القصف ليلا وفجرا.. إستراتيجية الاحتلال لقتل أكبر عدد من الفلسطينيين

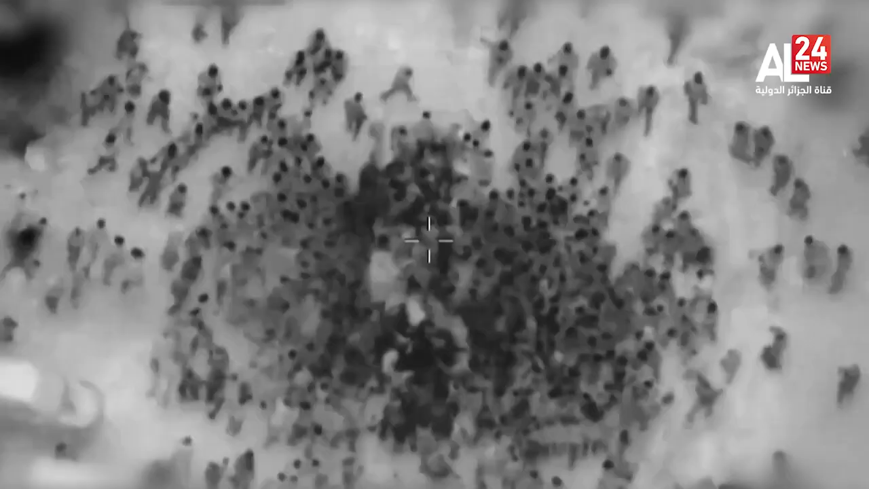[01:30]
على الاستهداف المباشر للمدنيين في
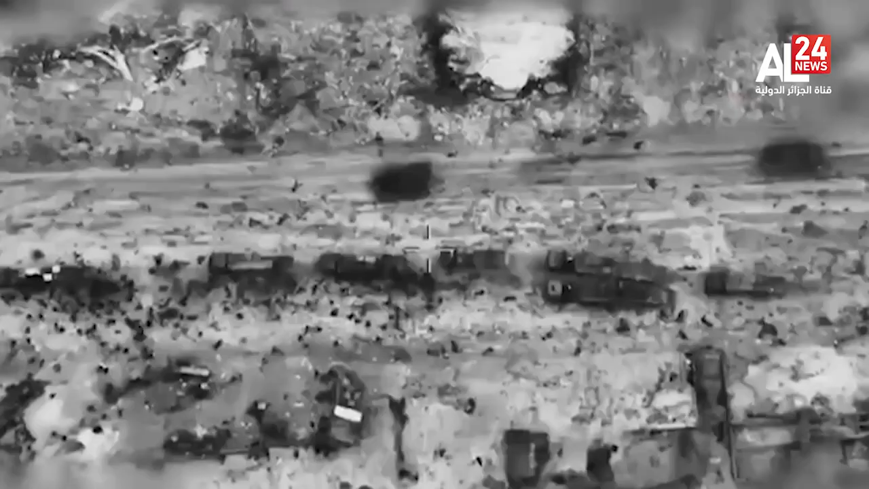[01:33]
الوقت الذي يتجمعون فيه بأعداد كبيرة
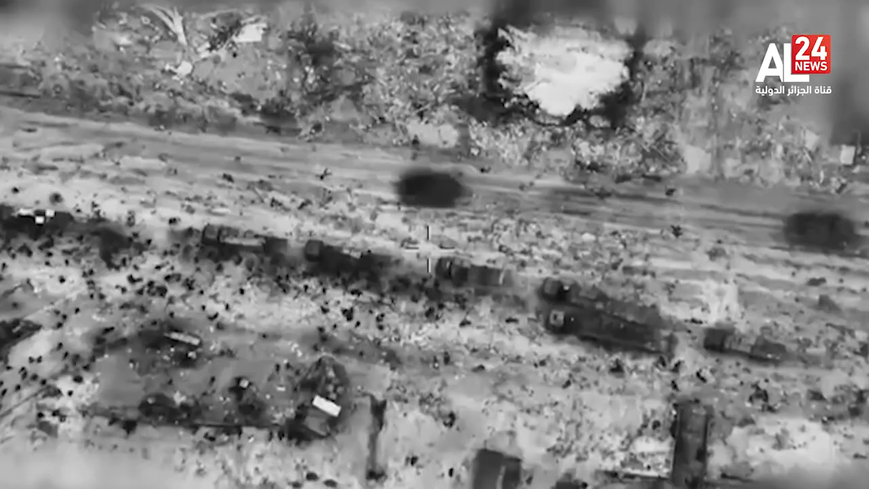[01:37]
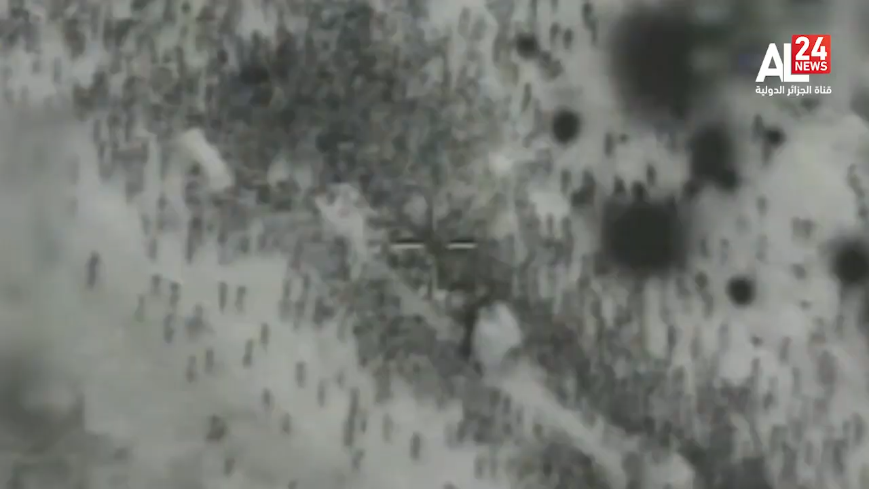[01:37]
لالتقاط ما يمكن من مساعدات إنسانية والحصيلة